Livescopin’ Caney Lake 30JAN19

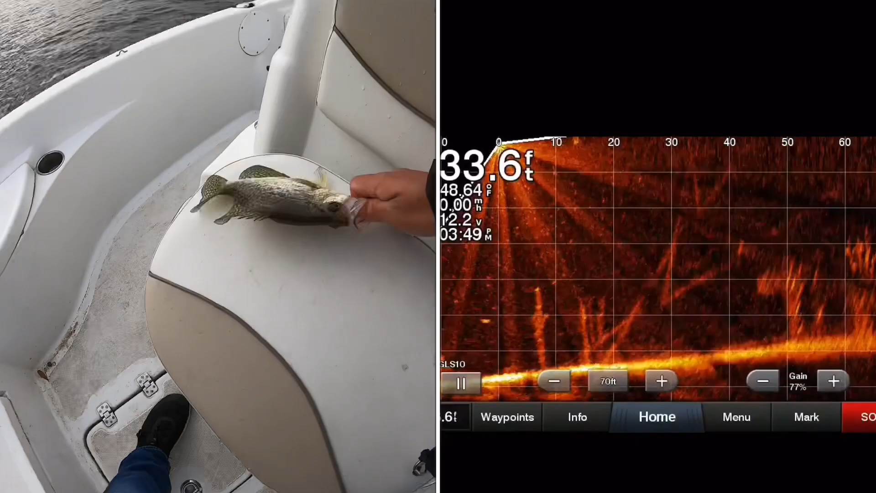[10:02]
On screen: depth 33.6 ft
What else we got down there? Another. One more fish.
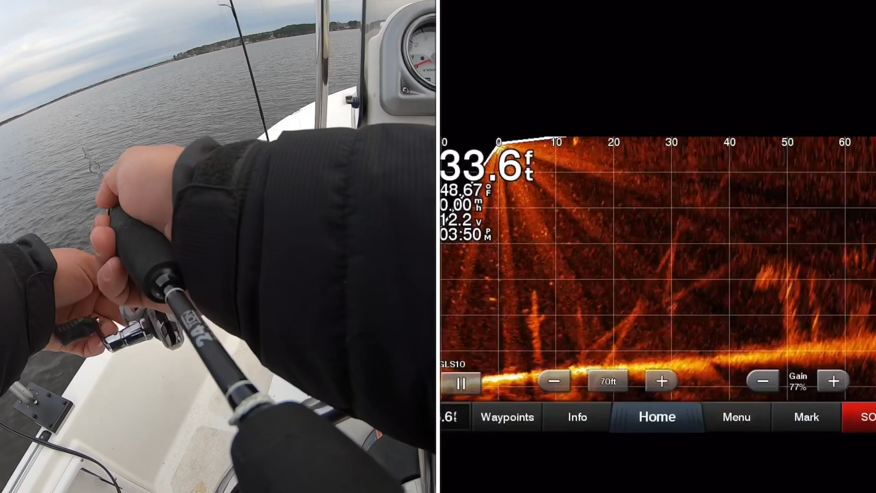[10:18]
On screen: depth 33.6 ft, water 48.67°F, speed 0.00 mph
It's a little smaller. Smaller fish down there.
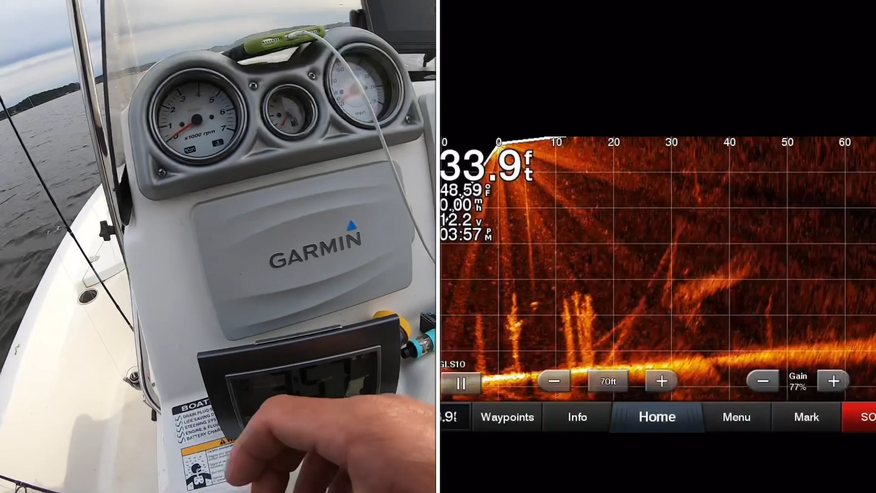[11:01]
On screen: depth 33.9 ft, water 48.59°F
Fish saw my bait from way out there.
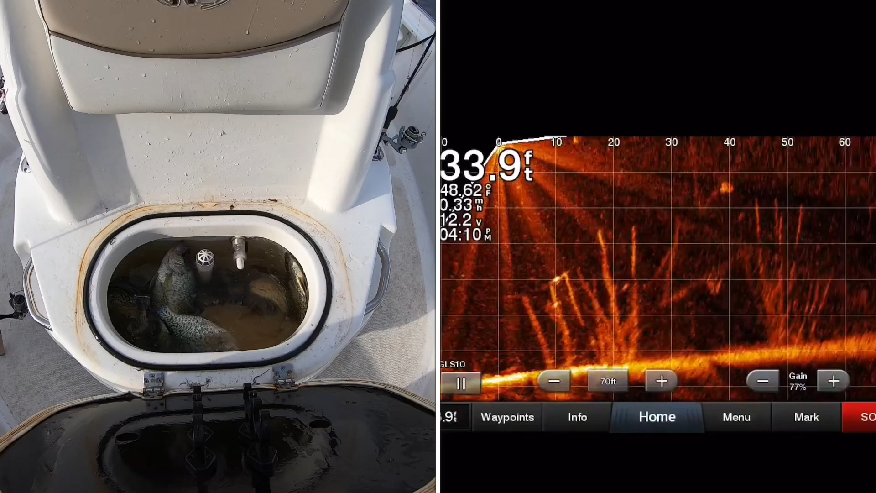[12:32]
On screen: depth 33.9 ft
That fish shot out.
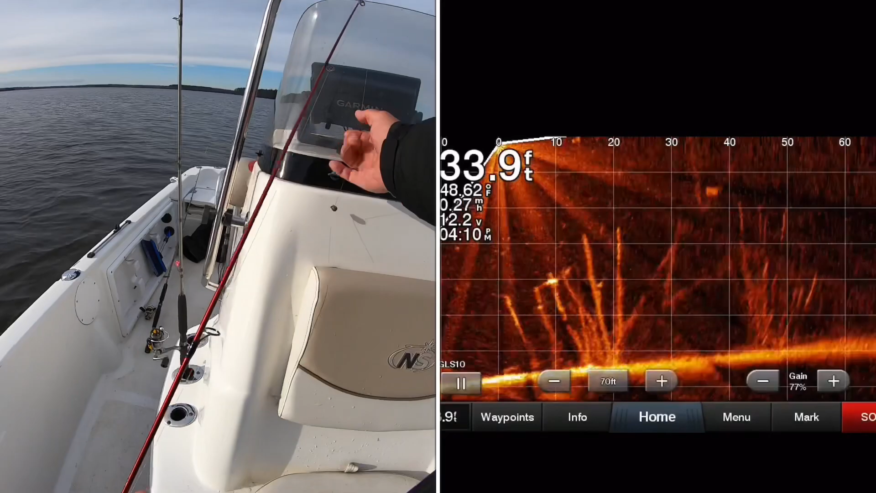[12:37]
On screen: depth 33.9 ft, water 48.62°F, speed 0.27 mph
I hope I was recording that on there. Let me see.
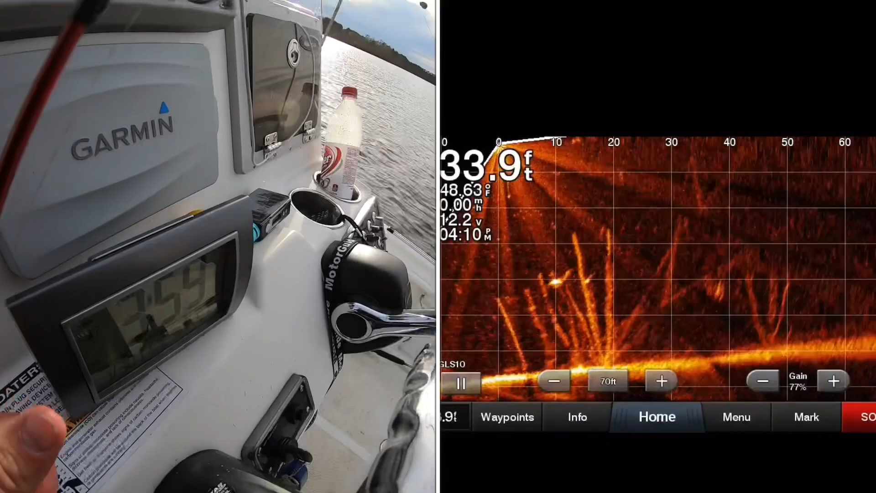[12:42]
On screen: depth 33.9 ft, water 48.63°F, speed 0.00 mph
Oh yeah, it's recording. That fish saw this lure from so far away. Swam out to get it. That's crazy.
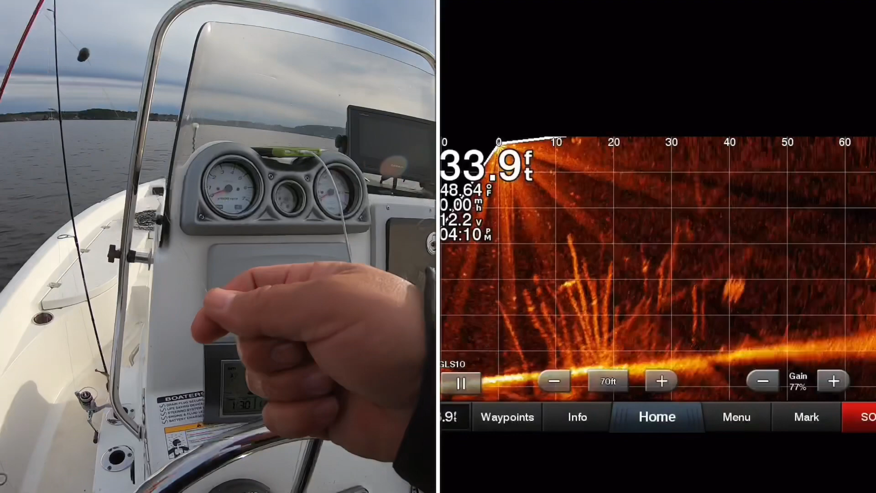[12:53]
On screen: depth 33.9 ft
That is crazy.
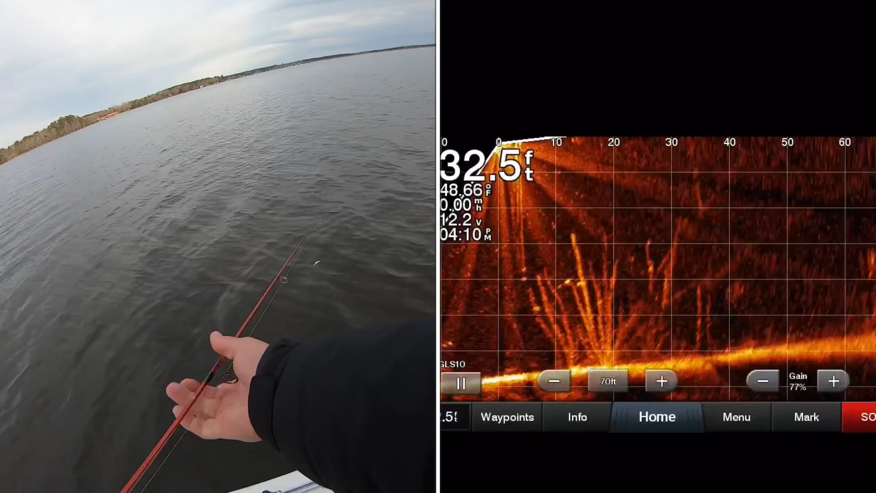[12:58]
On screen: depth 32.5 ft
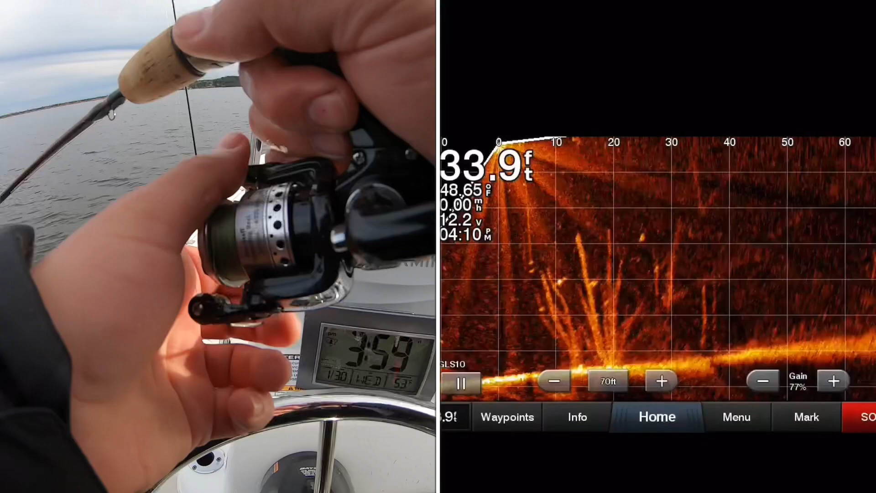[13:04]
On screen: depth 33.9 ft
I got one right here. Small fish. Let me see if I can catch it. All right, 410. Looking at a few fish here. Had another one come from way over there to look at my shrimp.
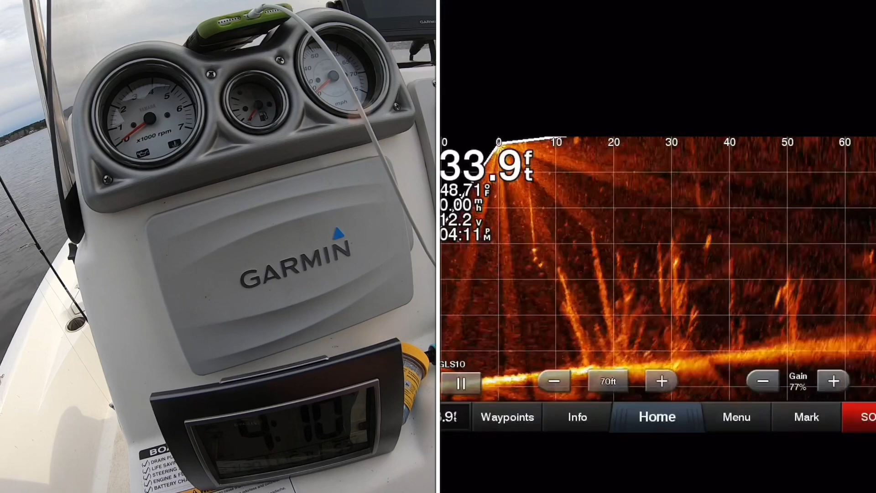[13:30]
On screen: depth 33.9 ft
And he just bit my sinker. God, that's stupid. That is so stupid.
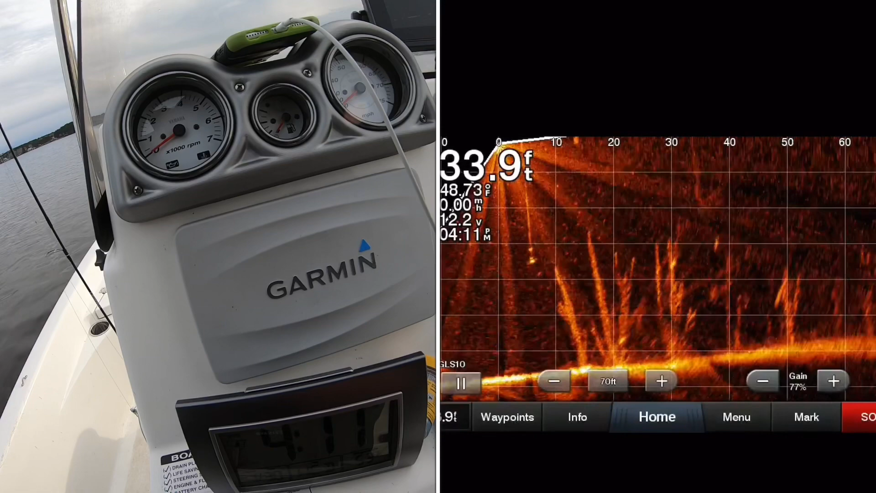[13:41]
On screen: depth 33.9 ft
He went right past the shrimp to hit that lead. God. If I didn't have Livescopin and was able to look and see that for myself,
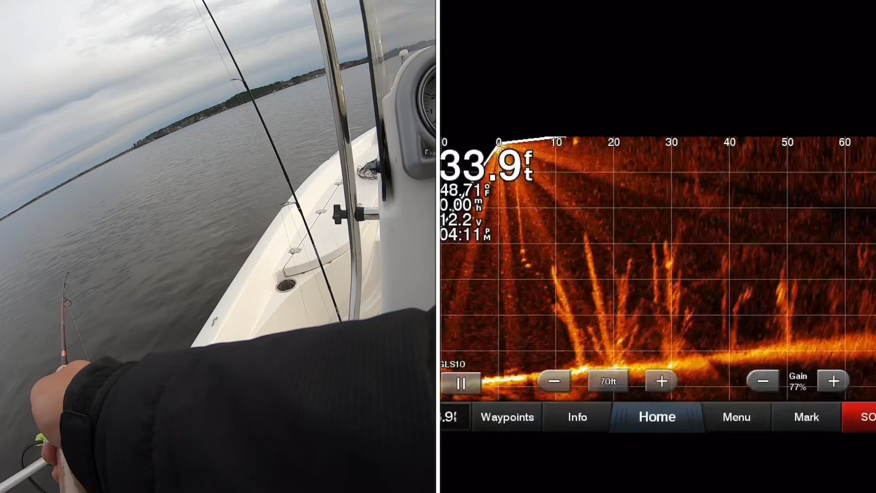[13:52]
On screen: depth 33.9 ft
I would never have believed it. That is just ridiculous.